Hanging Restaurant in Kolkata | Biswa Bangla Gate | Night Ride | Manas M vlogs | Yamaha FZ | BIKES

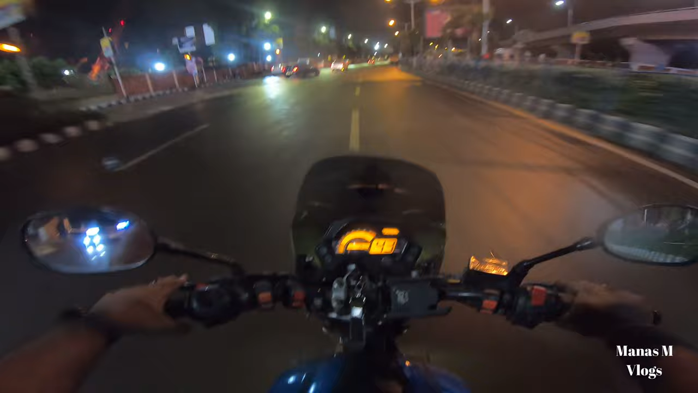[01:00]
तो बने वीडियो के साथ आपको अभी मैं ले चलता हूँ ऐसी जगहा पर जो बिल्कुल लगता ही नहीं है कि वो Kolkata है तो चलिए बने वीडियो के साथ आपको ले चलता हूँ मस्त वाले जगहा पर
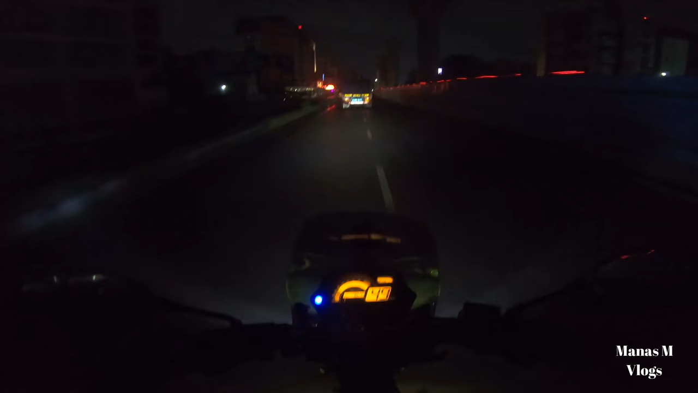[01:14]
भाई रात को ride करने का ना मज़ा अलग है यार देखो traffic बिल्कुल नहीं है बिल्कुल road खाली है और आराम से मस्त बाई चलाओ यही अगर शाम को दोपायर को आओगे ना तो भाई बहुत traffic होता है इस रास्ते में
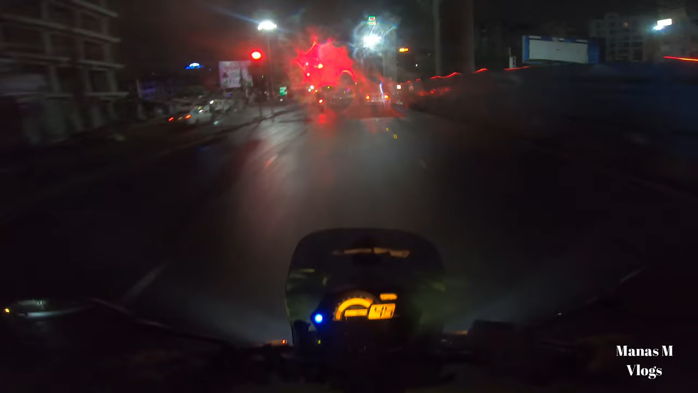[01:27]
भाई हलके हलकी बारिश कंटीनु हो ही रही
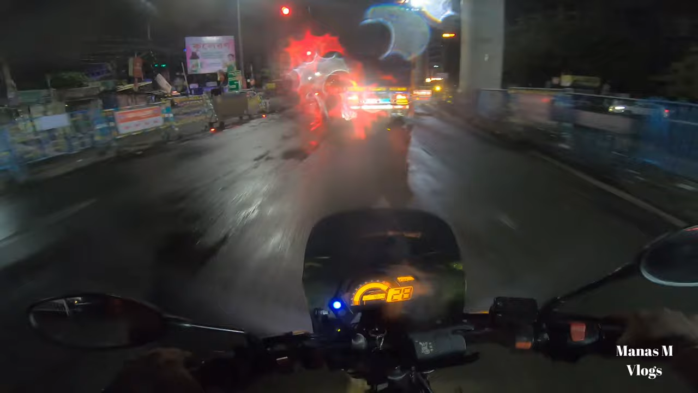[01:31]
है जो फोड़ा गोप्रो का
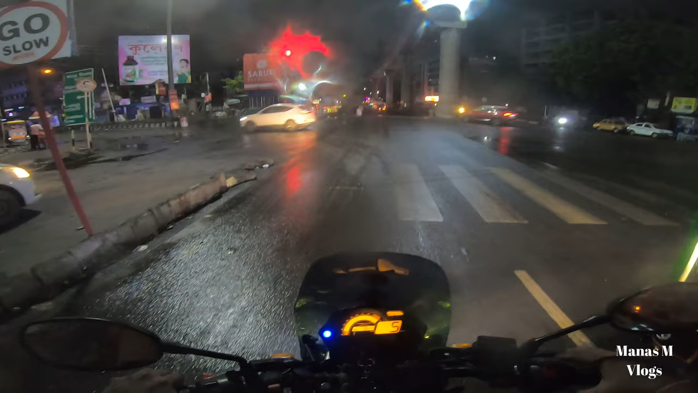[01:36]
जो लेंस है वो फुरा साफ कर लिया जाए अधर्वाइस पूरे वीडियो में पानी के बून दिखते रहेंगे
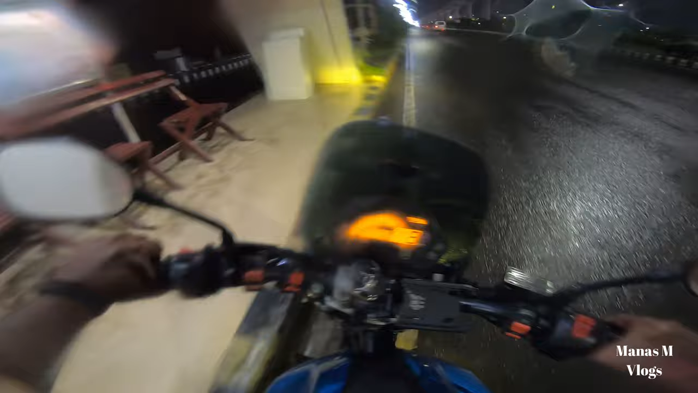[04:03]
तो यार देख सकते हो बारिश थोड़ी तेज हो गई
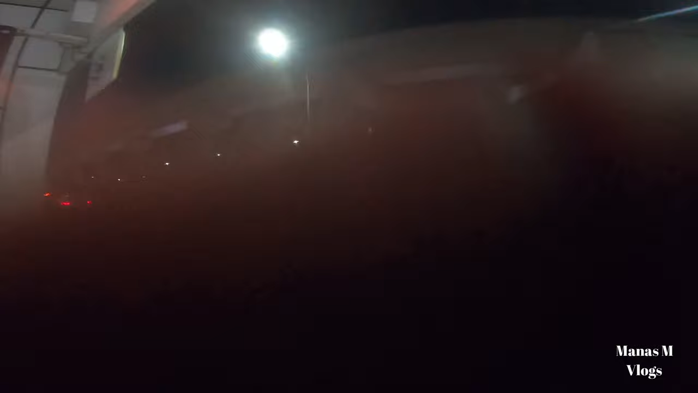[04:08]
है मैं तो लेंसे साफ करता रहूगा यार लगता है आज
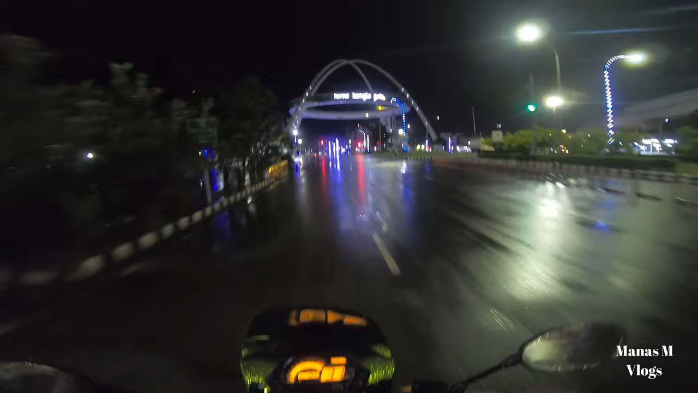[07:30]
मस्थ है ना भाई काफी हूज है बड़ा सा है बिलकुल
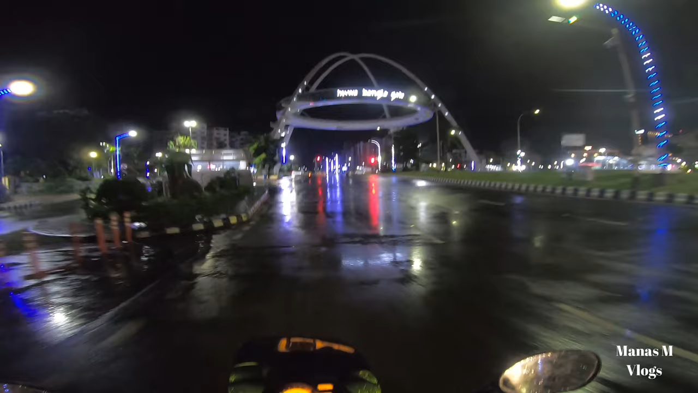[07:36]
मैं रुकता हूँ आप लोगो दिखाता हूँ
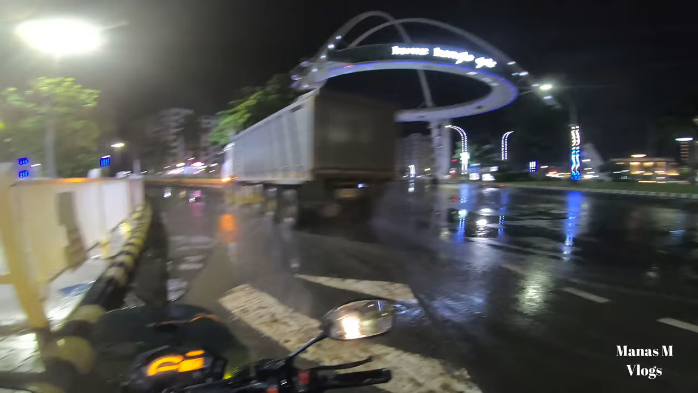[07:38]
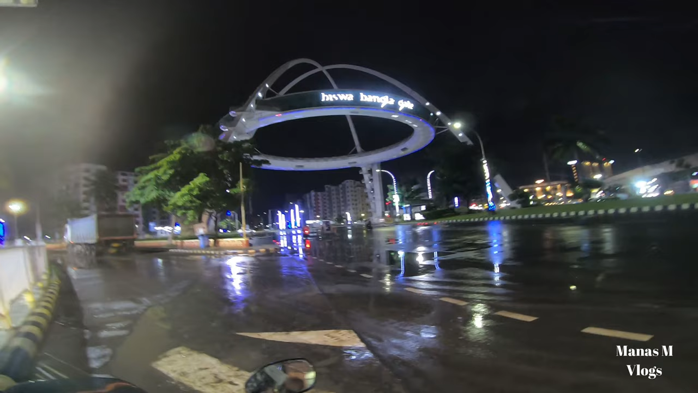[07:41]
इसमें लिखा हूँ विस्टो बंगला गेट वो जो राउंडसर शेफ है उसी अंदर रेस्टोरेंट है मुझे आज से आखोस दिख रहा है अंदर चेयर टेबल लगा हूँ आपता ने गोपुर में दिख रहा है कि नहीं दिख रहा है बट भाई मस चीज़ है यार जिसने
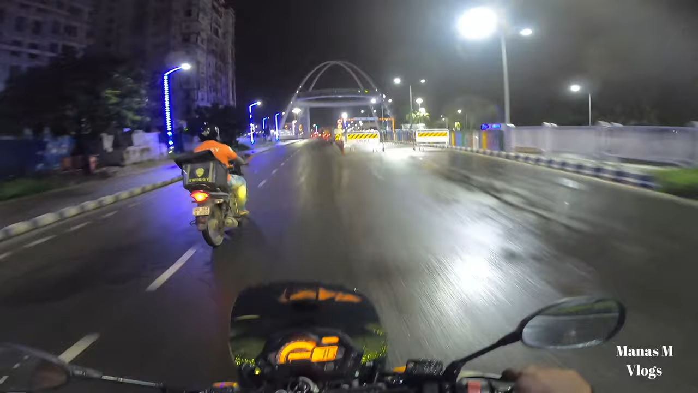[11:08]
यहां पर एक बनावा अंडर पास यह नया बना है आपको इस तरफ से मतलब इस बंगला गेट के उस तरफ जाने के लिए यह
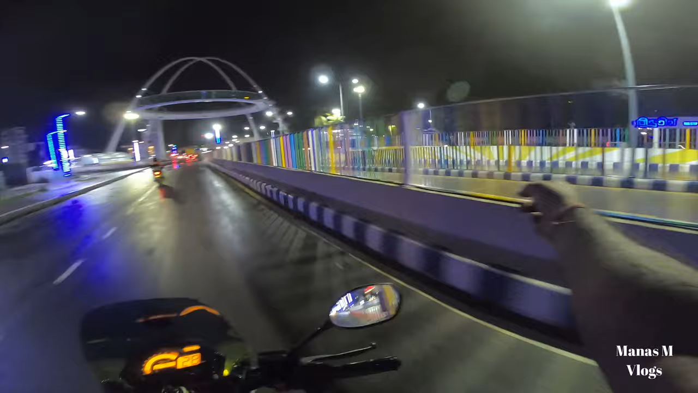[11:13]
अंडर पास नया बना पहले यह ऊपर उपर था लेकिन काफी ट्रैफिक अदर बोलके यह अंडर पास बना दिये लिए कि रात